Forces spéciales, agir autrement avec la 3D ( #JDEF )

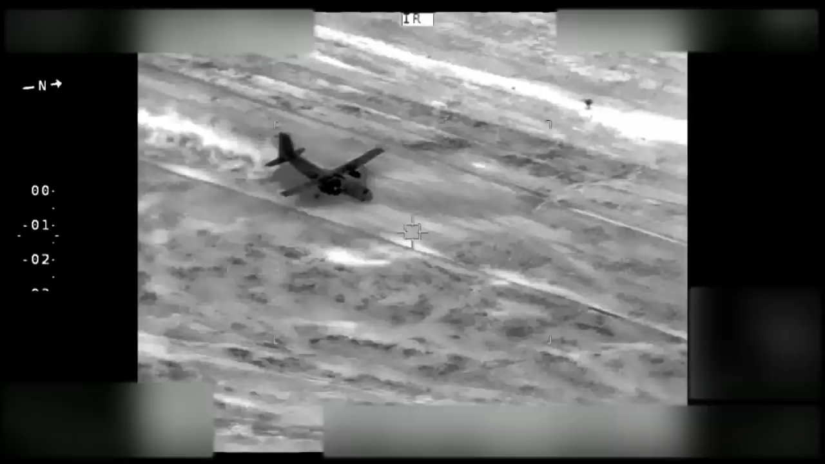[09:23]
Les premières interventions ont notamment mobilisé les équipages de l'escadron de transport Poitou. Le Poitou a participé au sein de l'opération Serval à l'entrée en premier sur le théâtre des forces spéciales. Et ont été ensuite relayés par les forces conventionnelles sur les principaux terrains qui ont été pris.
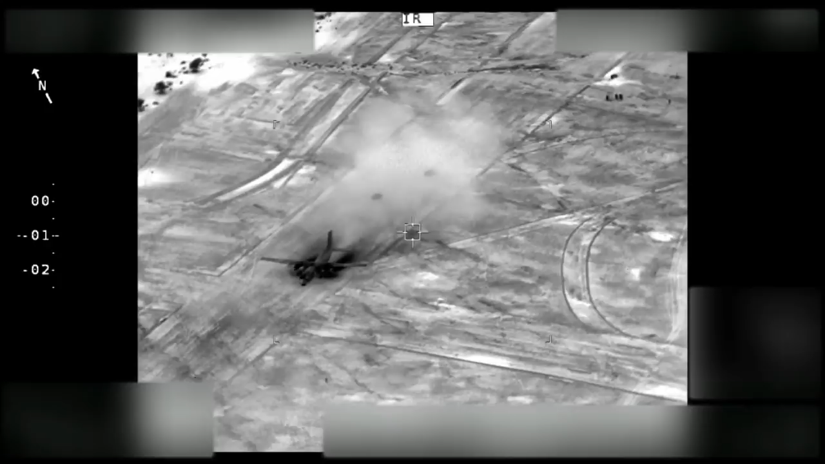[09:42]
Donc avec du posé, des prises de terrain de nuit, où nous avons infiltré du personnel et des véhicules sur chaque terrain. Et ensuite, nous avons été participés au soutien des forces mises en place lors de ces opérations. Les forces spéciales ont su s'imposer comme une capacité de premier plan depuis leur création,